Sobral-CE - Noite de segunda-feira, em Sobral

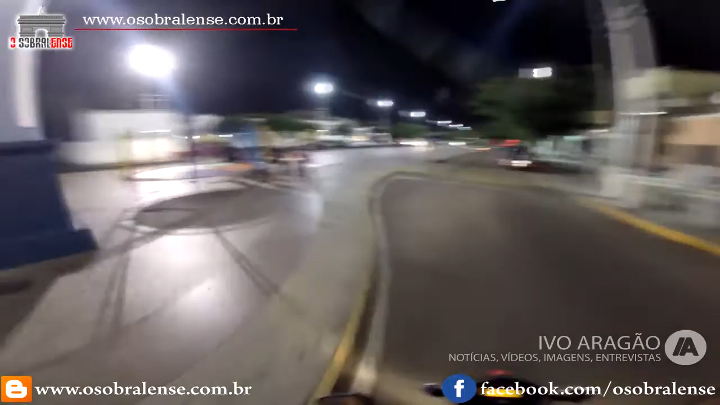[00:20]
Nesta noite gostosa de segunda-feira, passando aqui no arco Nossa Senhora de Fátima. Movimento pouco, agora à noite, e a gente vai junto aqui. A nossa moto vlog passando agora aqui no nosso arco do Triunfo ou Boulevard do Arco.
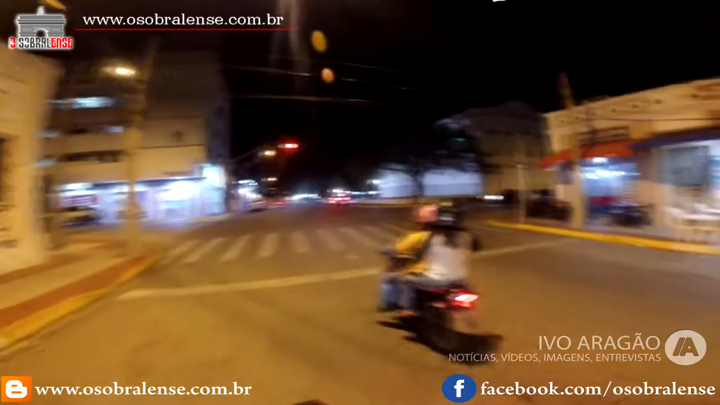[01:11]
Aqui no semáforo, hoje segunda-feira, pouco movimento na cidade. Aqui do lado direito,
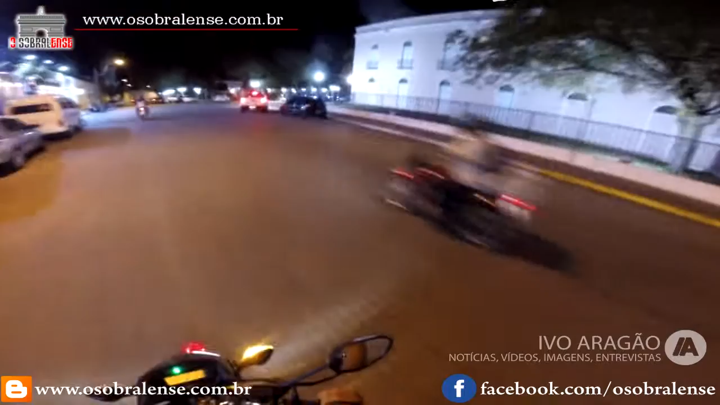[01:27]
o Teatro São João. Aqui a Praça São João, ó.
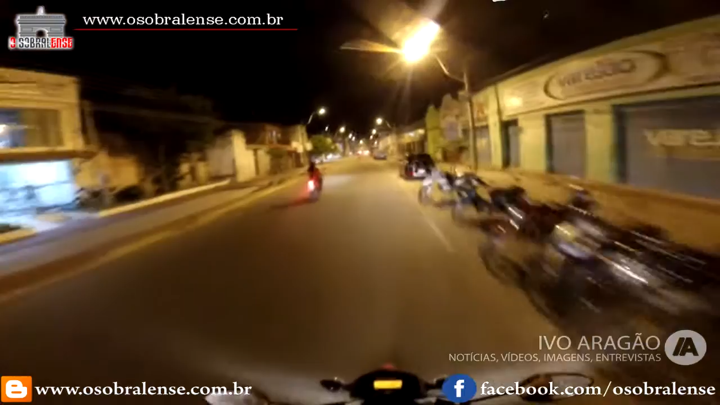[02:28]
Estamos juntos aqui no nosso site O Sobralense. Ainda estamos na rua Menino Deus, do lado posto de combustível Princesa.
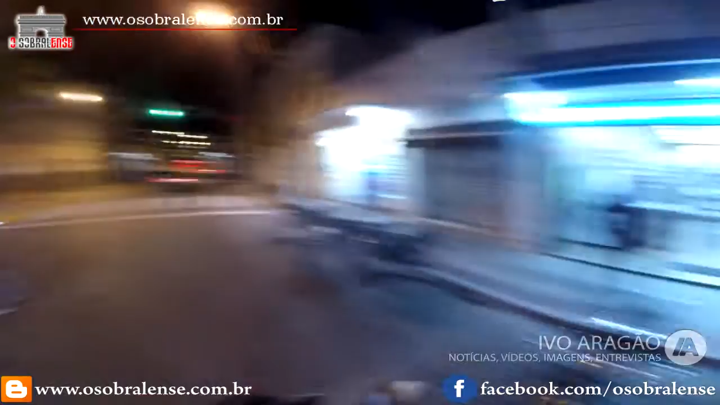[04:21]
Pessoal trabalhando. E do lado esquerdo, o tradicional Colégio Santana. Colégio Santana, para você aí na imagem.
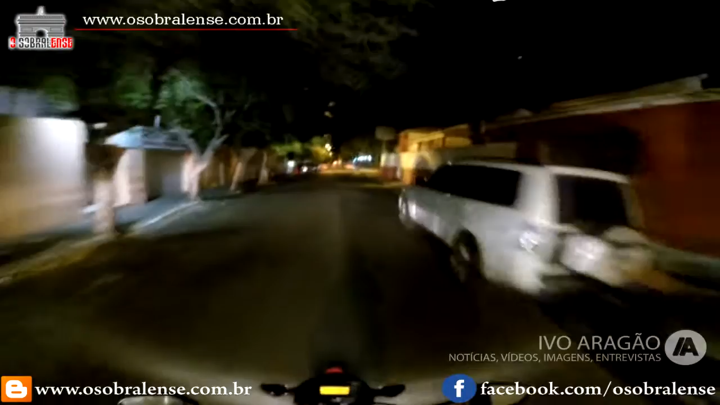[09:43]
Ali na frente, vamos passar de novo ao lado da Praça do Bosque. Vamos seguir viagem aqui pelo centro da cidade. Passando agora por trás do Teatro São João. Aqui o teatro, aqui o San Juan.
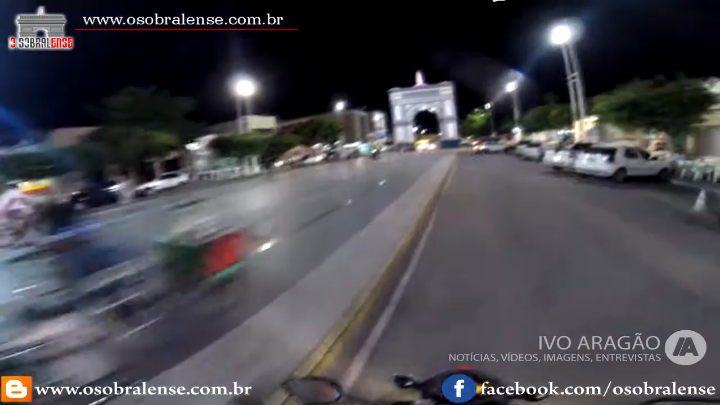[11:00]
algumas pessoas aqui, pessoal caminhando aí, ó.